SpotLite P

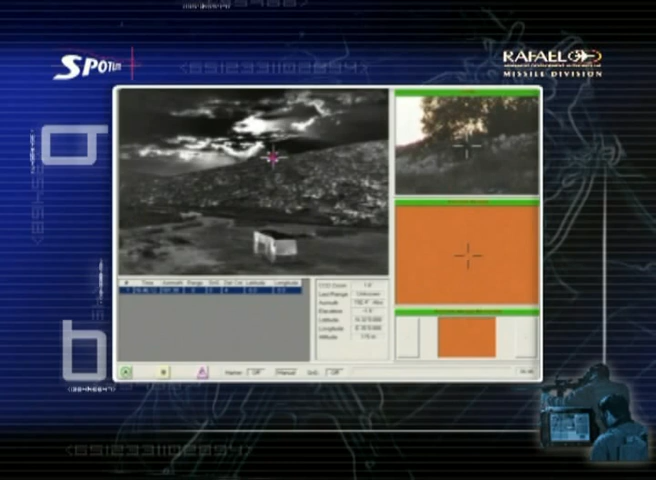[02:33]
The commander distributes the target CCD pictures to snipers as required.
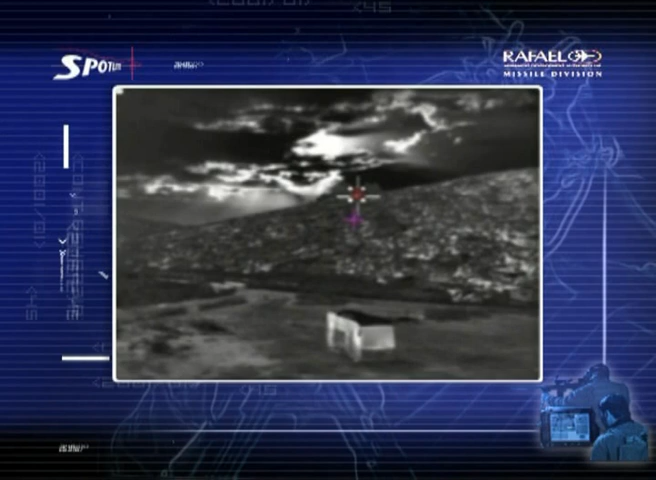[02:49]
The sniper then engages the target.